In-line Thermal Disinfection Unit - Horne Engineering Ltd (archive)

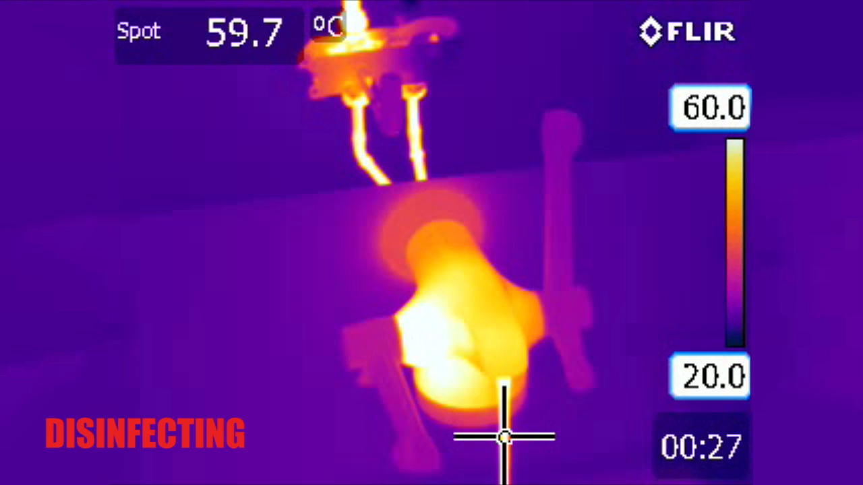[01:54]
On screen: spot 59.7°C
The temperature of the discharging water, measured at the spot, rises gradually as the tap's metal body absorbs its heat. When the spot reaches system temperature, approximately 62 degrees centigrade here, we know that all the wetted surfaces inside the tap are at least the same temperature or higher and therefore undergoing disinfection. A local risk assessment that considers the environmental pathogens and the system parameters should determine the disinfection temperature and duration.
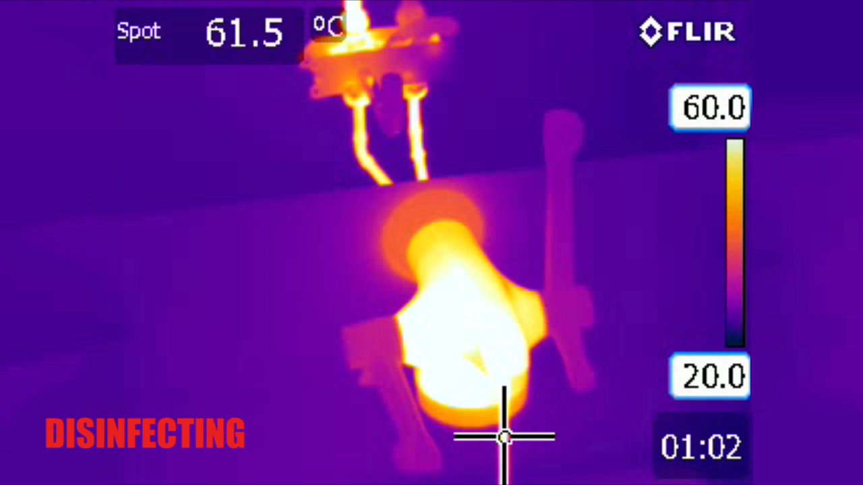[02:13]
On screen: spot 61.5°C
Return the mechanism to passive mode and continue
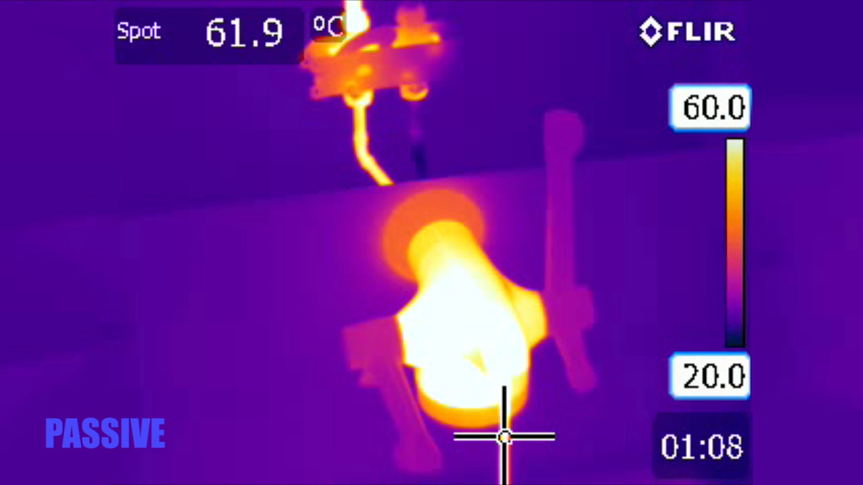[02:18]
On screen: spot 61.9°C
running mixed water until the tap's surface temperature returns to a safe level.